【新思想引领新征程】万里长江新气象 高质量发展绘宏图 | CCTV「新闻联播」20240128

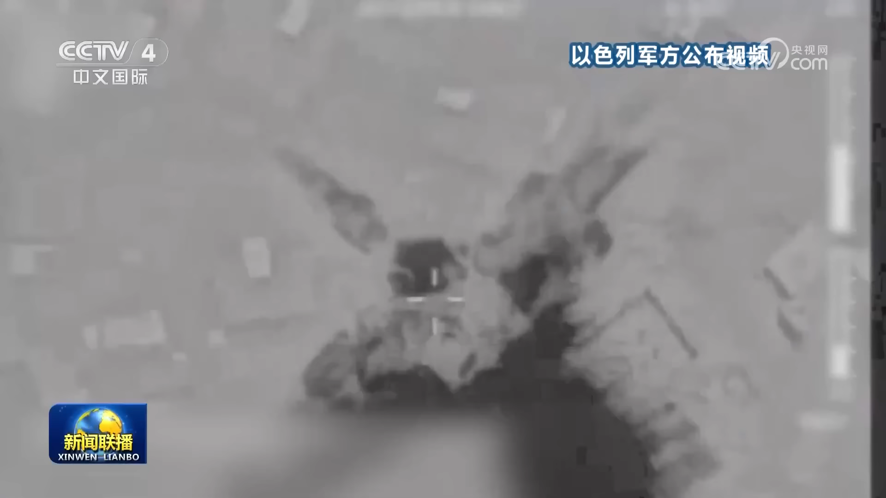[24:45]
以色列国防军27号称当天在加沙地带南部
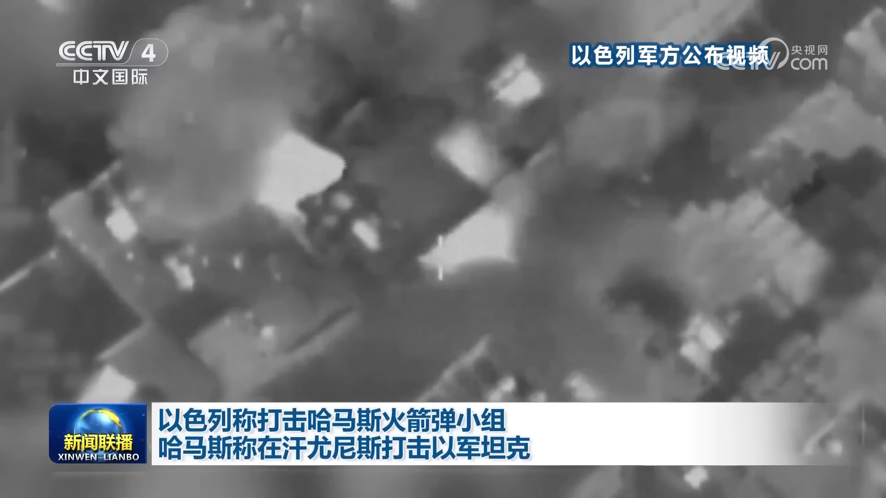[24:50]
汉尤尼斯打击了巴勒斯坦伊斯兰抵抗运动哈马斯的一个火箭弹小组以